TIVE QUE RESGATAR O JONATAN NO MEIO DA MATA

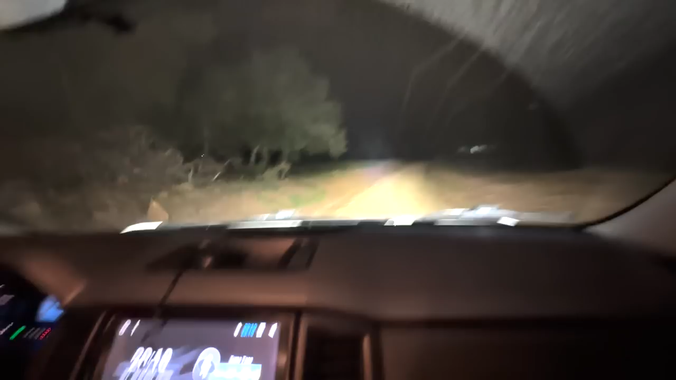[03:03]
Família, a última casa dessa estrada aqui, agora o Pedro disse que está nessa estrada certa por causa das casas. Agora você achei, né? Agora você achou, né? Ó, tá ali, ó. Tá ali, ó. Meu Deus do céu, homem. É que fim, né, Pedro?